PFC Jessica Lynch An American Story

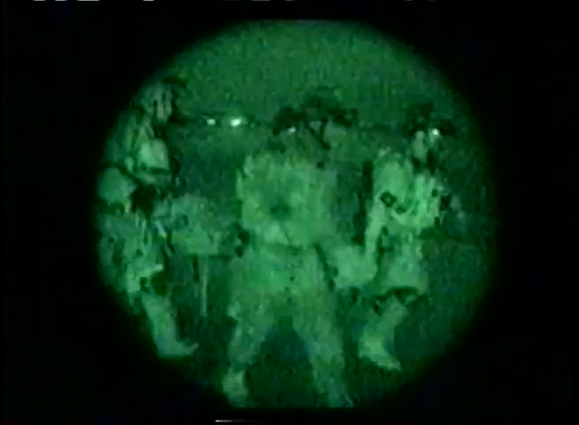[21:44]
a daring rescue in the middle of the night that made news around the world
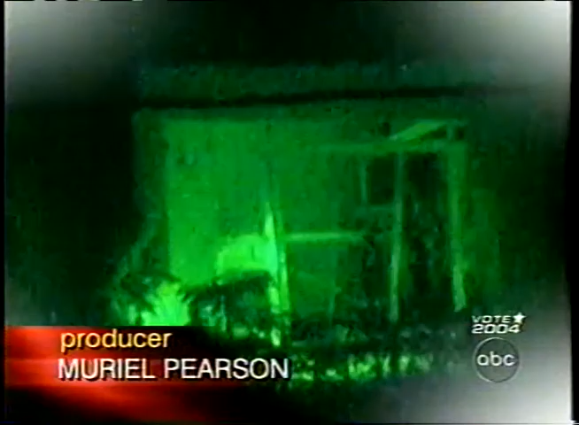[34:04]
in the dark night of April 1st scores of Navy SEALs Army Rangers Marines Air Force pilots silently move into position
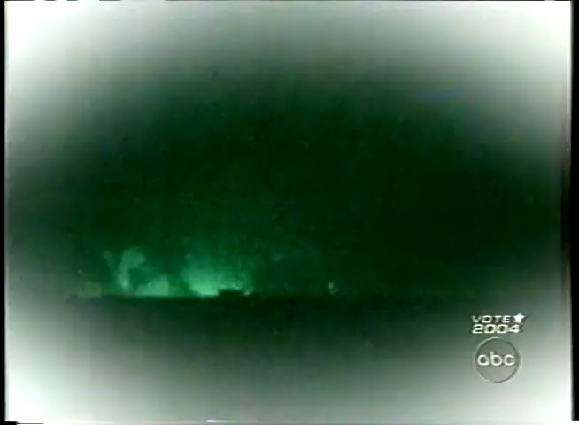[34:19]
forces begin a firefight setting off an explosion
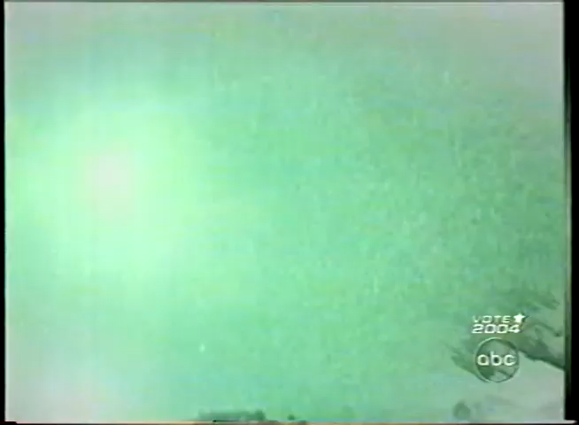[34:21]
it's just a diversion minutes later helicopters move in over the Saddam Hussein hospital
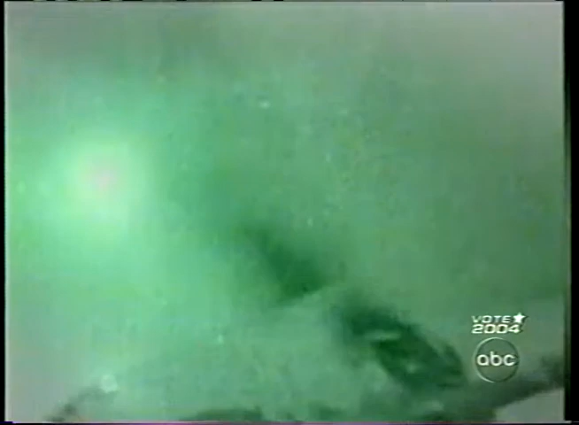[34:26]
landing right in front within the gates
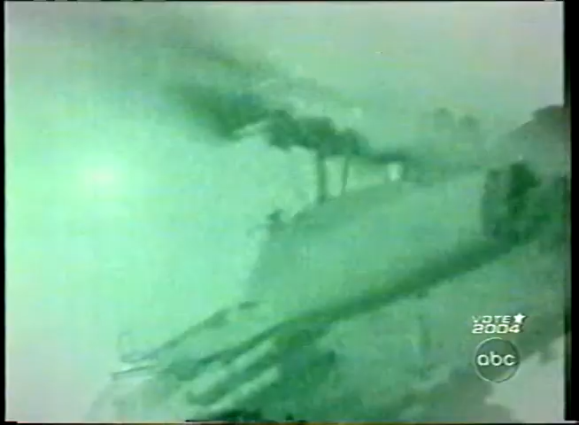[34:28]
and in a room on the second floor Jessica Lynch is awake
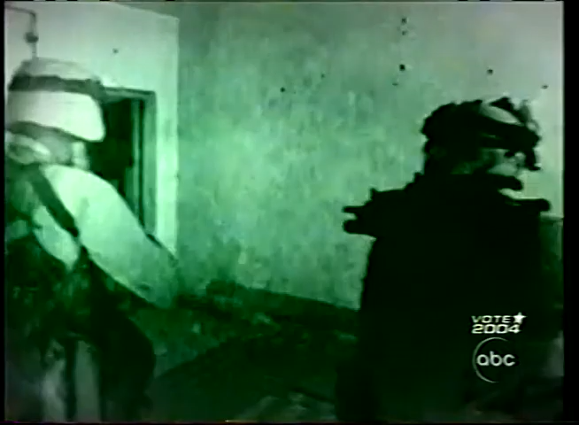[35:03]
nurse called sahab was in her room and he was panicked too they were like giants with lights on their heads and on their guns we didn't know what they were going to do with us
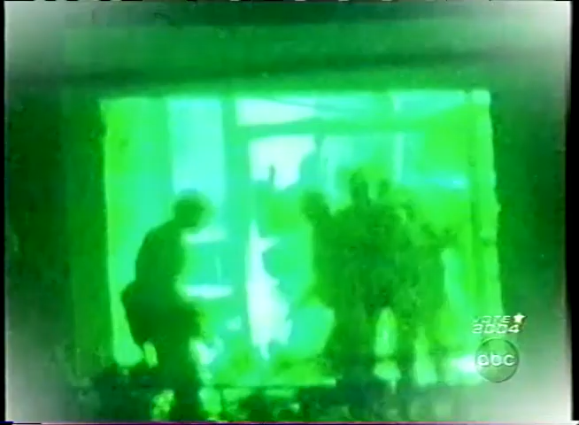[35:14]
they were yelling where's Jessica where's Jessica